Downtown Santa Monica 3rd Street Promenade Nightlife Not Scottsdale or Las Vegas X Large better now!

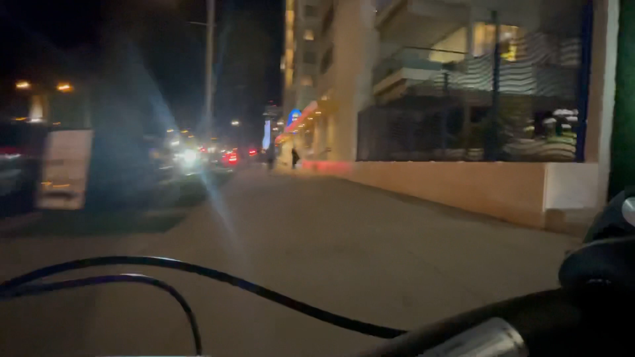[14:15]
This is it, man. Ocean Avenue, the Palisades Park.
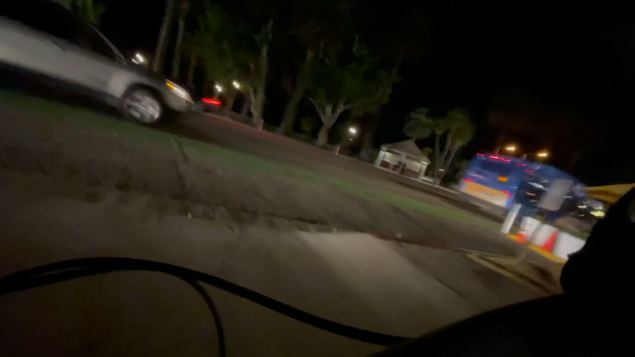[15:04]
There we go. All right, I can do that with a bike. I really need to get a headlight on here, and I will.
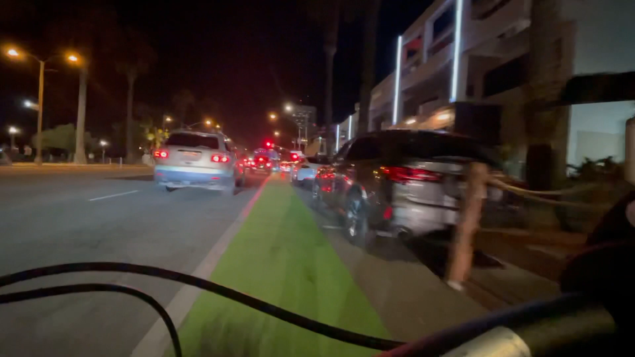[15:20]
I've got to do that. Portofino Plaza.
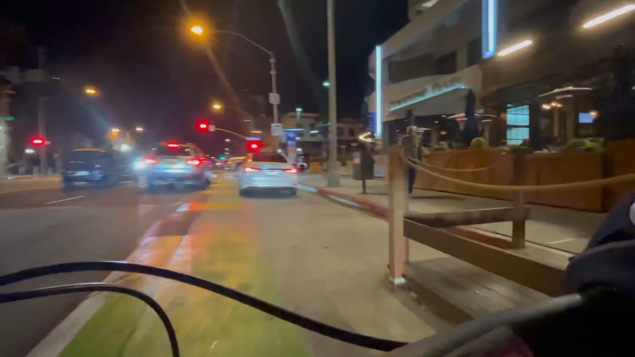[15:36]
What's happening? The Water Grill, Santa Monica, right here.